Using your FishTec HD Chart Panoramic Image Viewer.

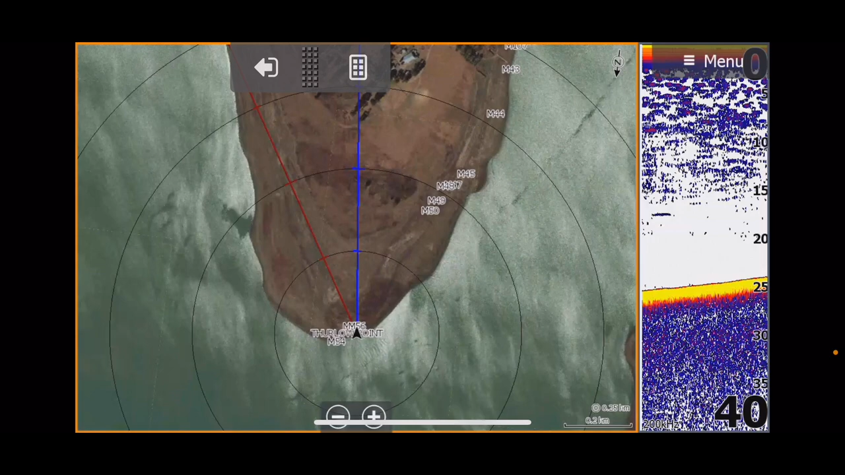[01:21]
at the satellites now satellites is obviously a fantastic tool and it's mostly free and yes but if you're looking for smaller detail you can see this there's
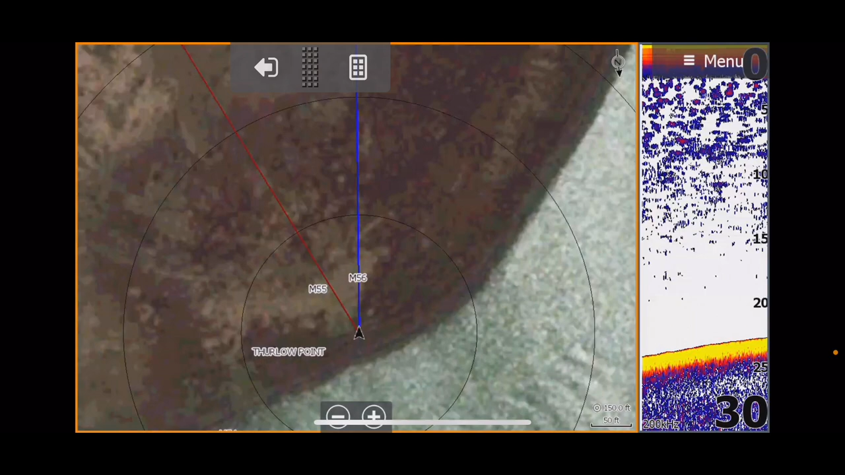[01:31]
definitely something changing here there's a contrast here but the detail isn't fantastic you you do lose quite a bit of detail and then you got
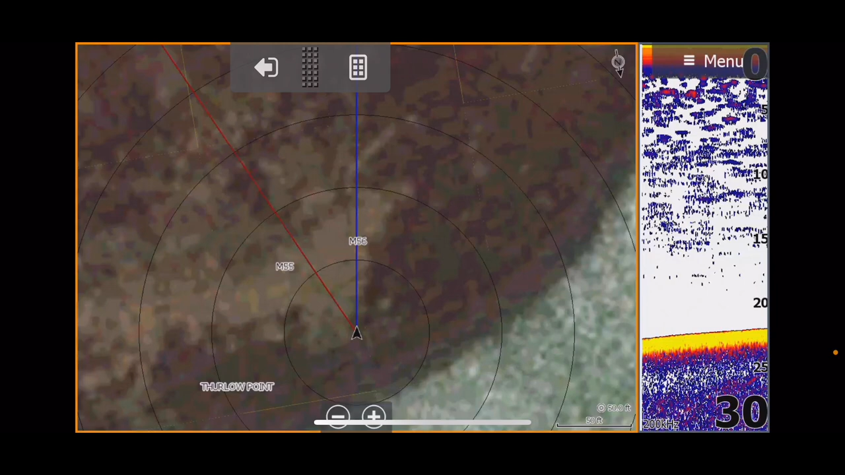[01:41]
to start guessing you can see there's a transition there but you don't know if that was sand going on to vegetation at the time of the vegetation coming on the time of the satellite image was was taken
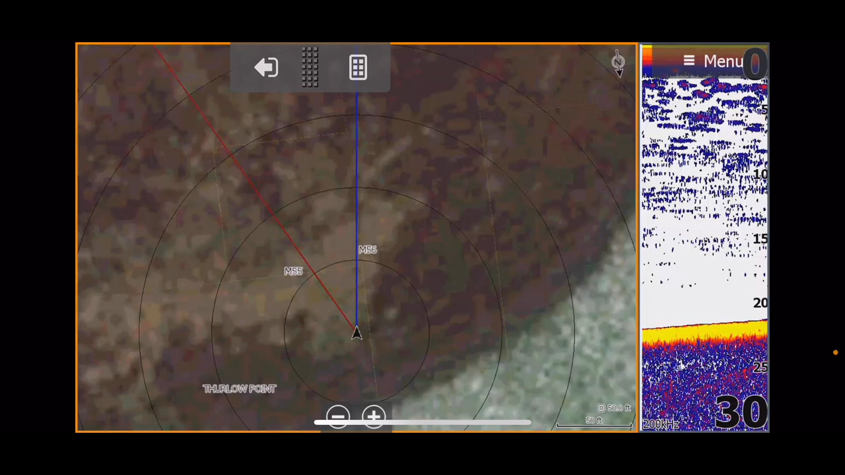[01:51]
so it's a little bit of a hit and miss but if you take that and you change that to let's say our aerial HD this
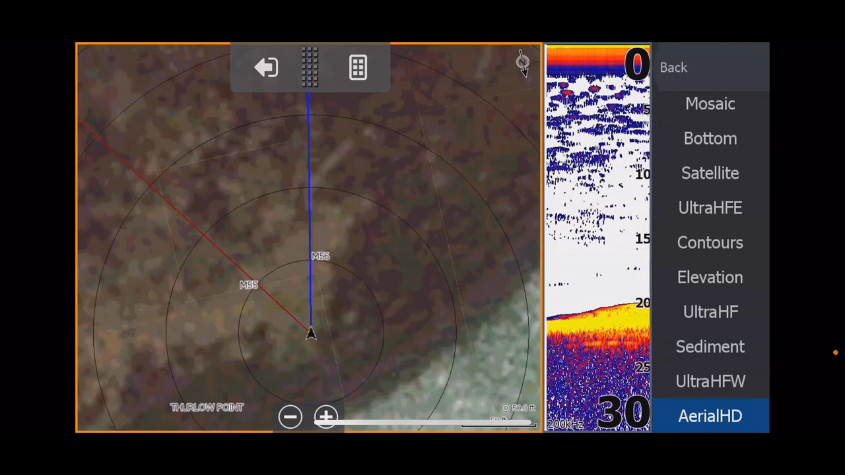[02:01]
is done with a drone you can immediately see what's the story here uh this is done when when uh this imagery was was done when the dam first dropped off dramatically so the vegetation hadn't had much of a chance to actually grow but the thing that I want to show you compared to what um you know the naked eye is going to see and attract you to certain things is I want to get as close to this M56 as possible now remember this is the
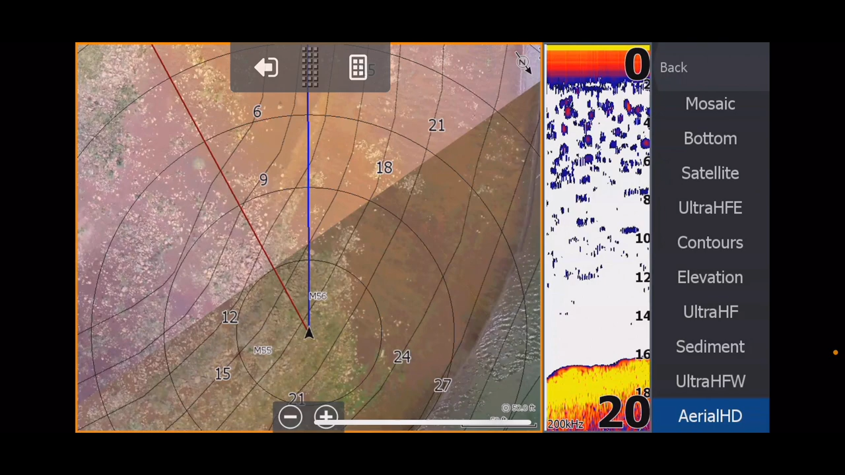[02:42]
exact location of where the drone was when it took the photograph it's not of the subject in the photograph if you know what I mean so if you see something interesting you've got to use your skyline in in the background so if I click on that